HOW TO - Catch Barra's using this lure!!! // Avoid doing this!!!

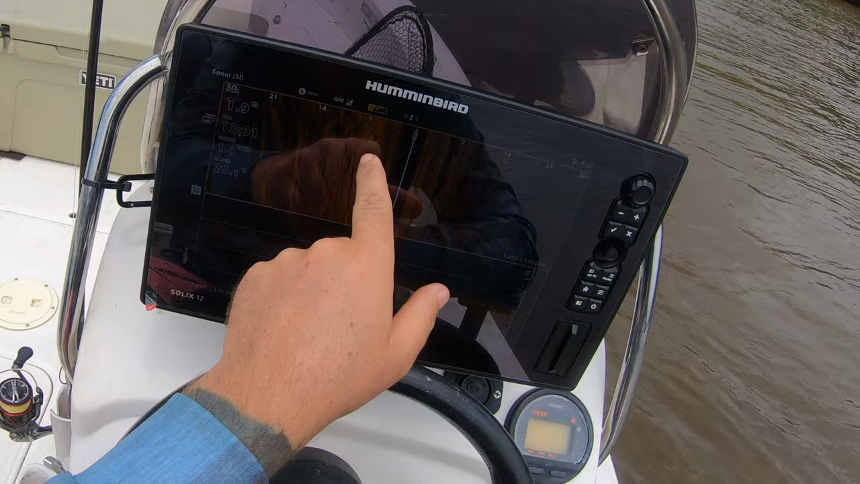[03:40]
That's a fish. Sitting in all these little sand divots.
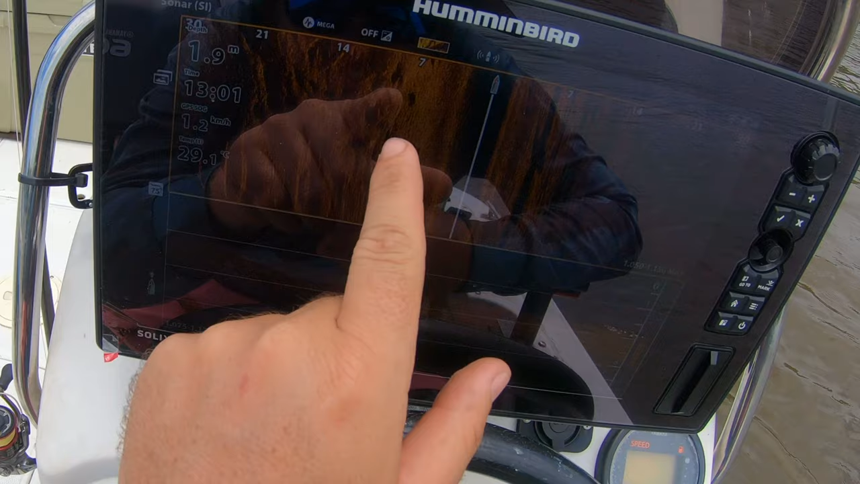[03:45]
Sitting in there. There's another one. There could be one in there too.
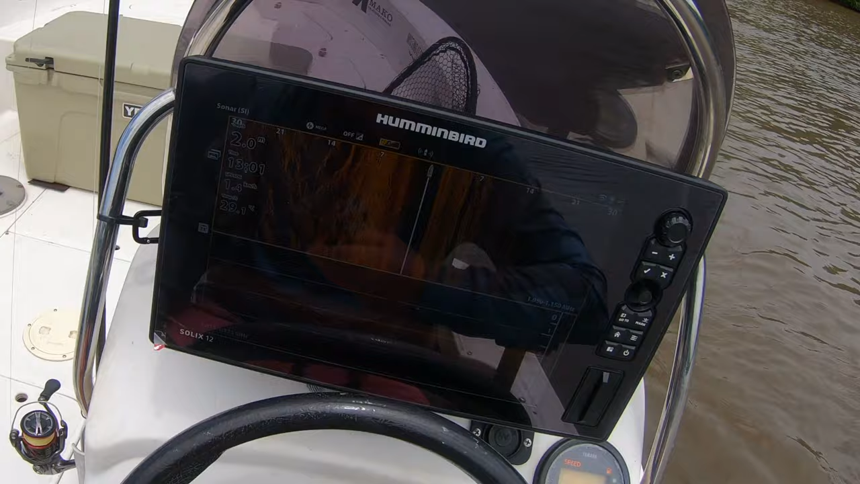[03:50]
So, hopefully we'll drag the lure across on. Cover a bit of ground. There's another one. There's one. That's a nice one. And, yeah. See if we can get one in twice one to eat.
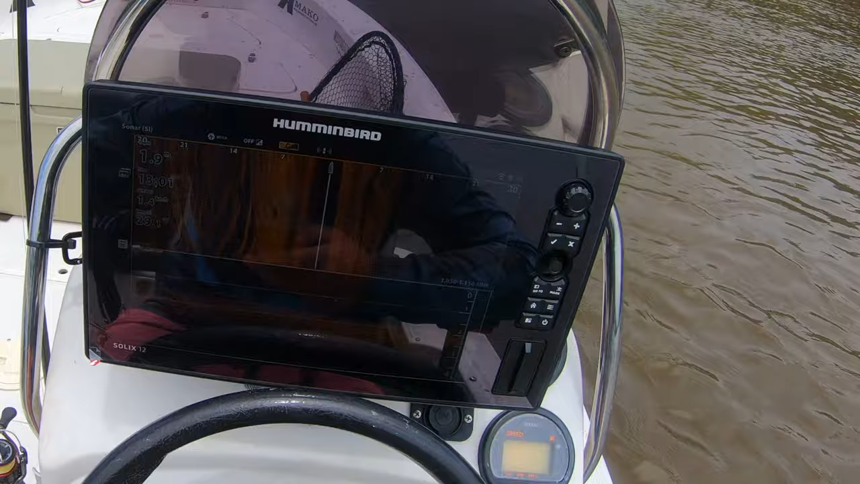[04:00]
That's the guy.
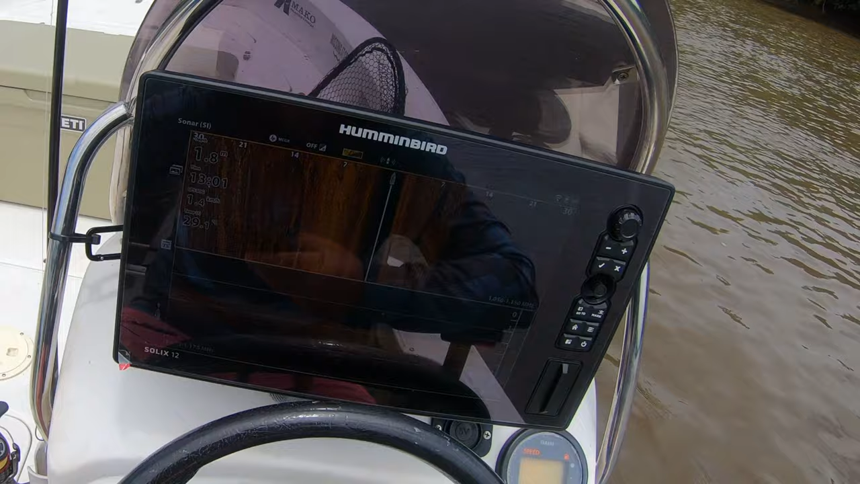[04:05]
There's another little one there. Another little one there.
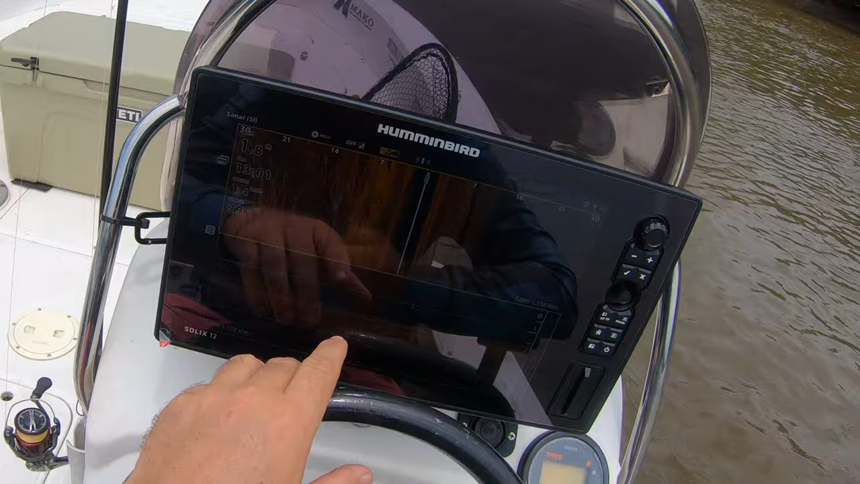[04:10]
That's one. There's another one. These are all.
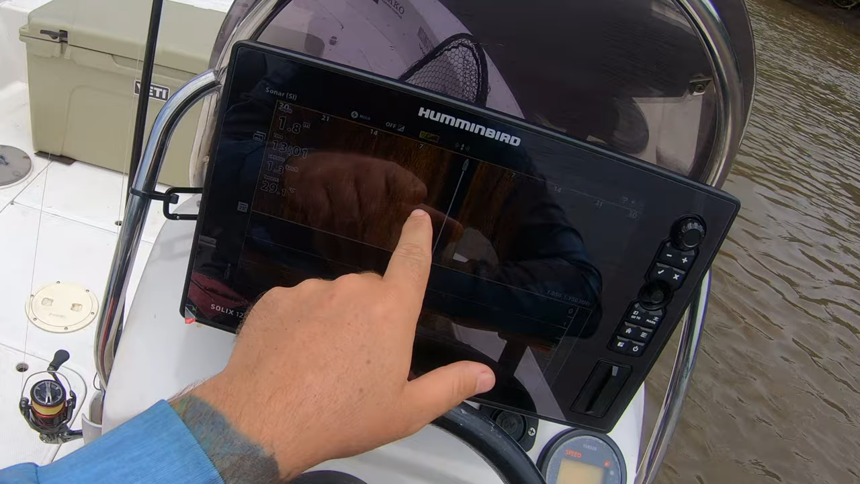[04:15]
Pretty much 99% guaranteed. They're buried by the shape of their shadows.
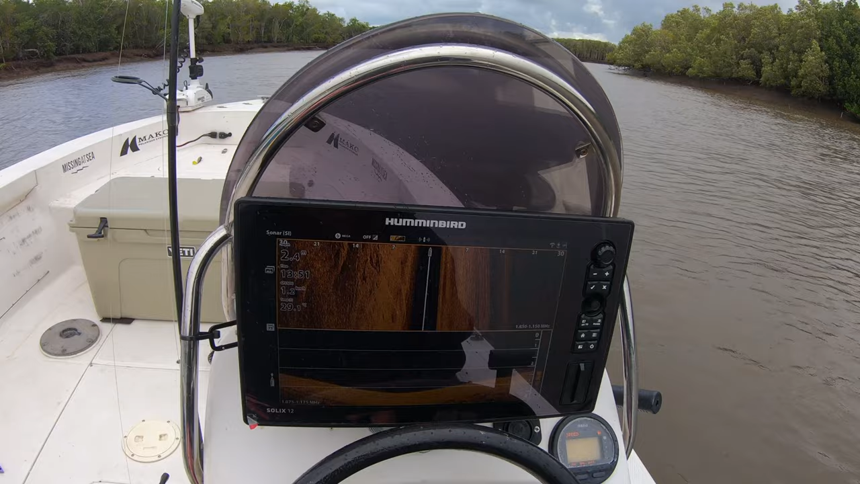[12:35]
See if there's any more fish still sitting around here.
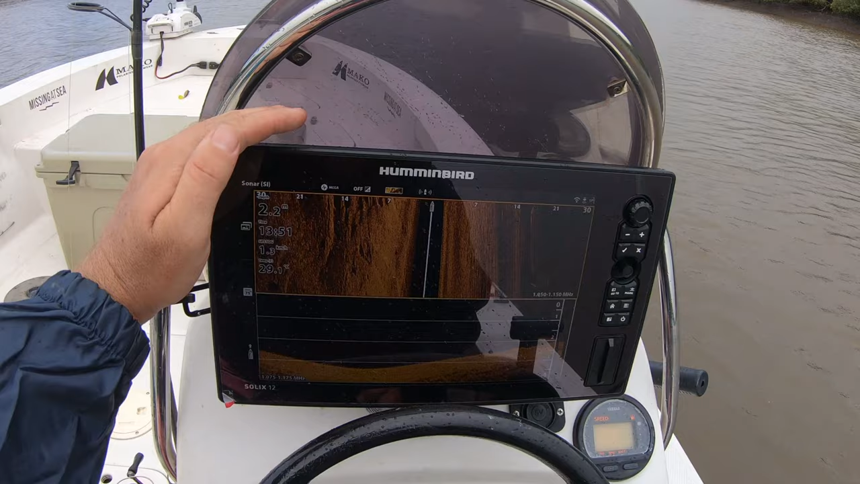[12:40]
Yep. Look at them. They're fish. Some good ones there.
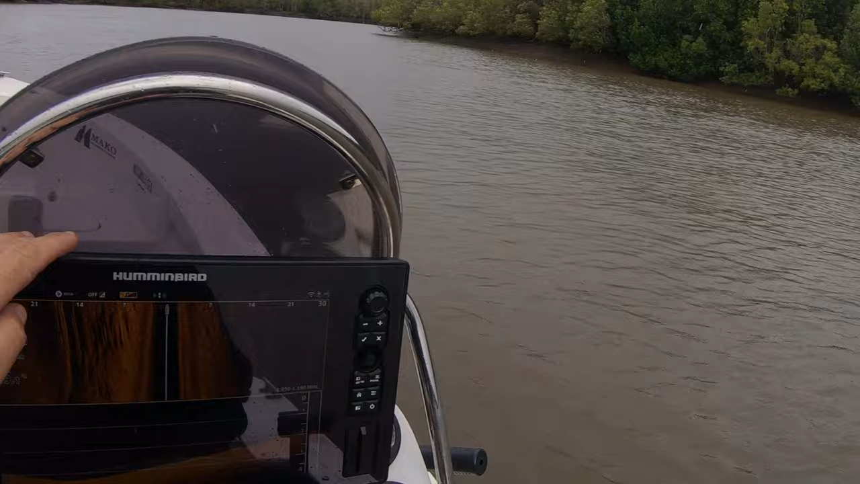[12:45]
Some more fish. One, two, three, four. Yep. Look at them little barkers.
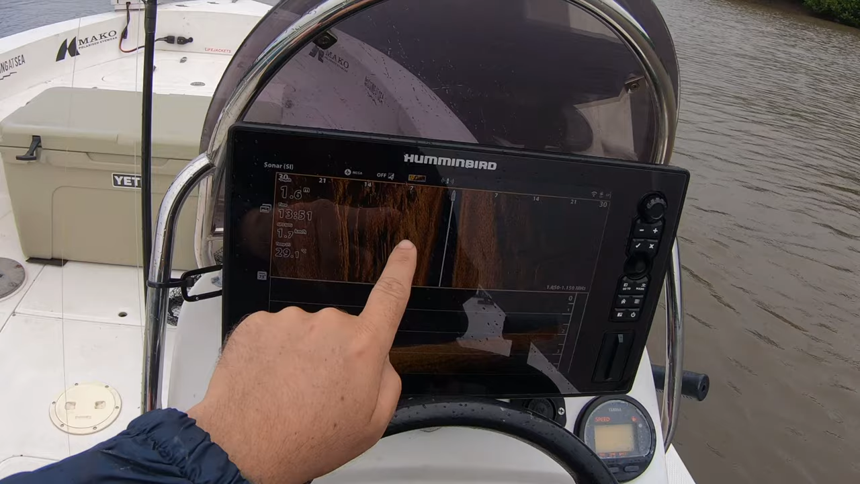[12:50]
Oh yeah. There's a few there. There's a few.
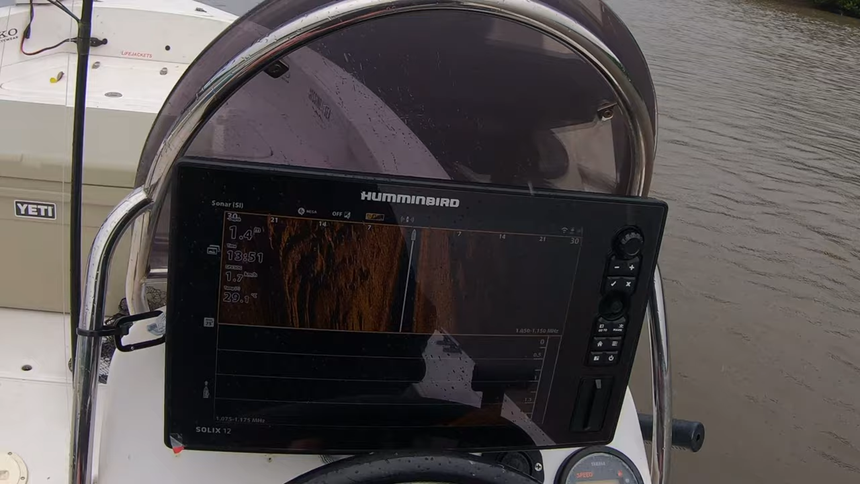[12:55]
Yeah nice. See if we can get some. Oh man that rain. It can go away.